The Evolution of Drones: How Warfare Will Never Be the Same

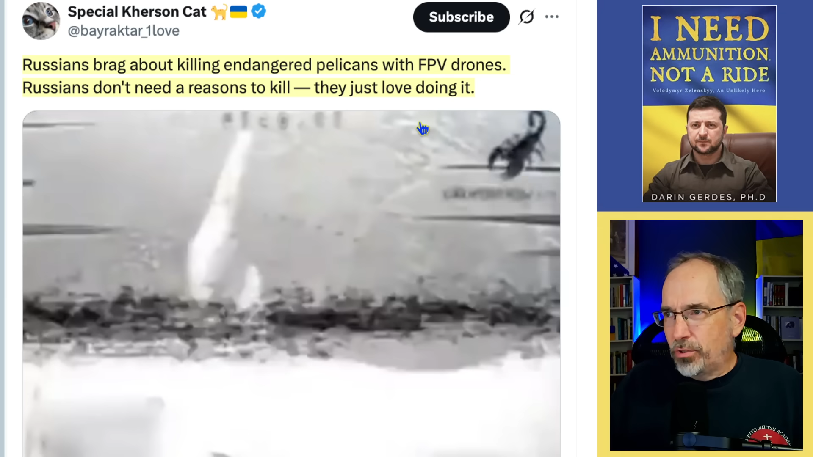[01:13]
Russians don't need a reason to kill. They just love doing that was a commentary. But I don't want to see endangered birds killed, but better that the Russians are spending their drones on a bird than on a human Ukrainian. And so the Russians are pursuing things very differently than the Ukrainians are.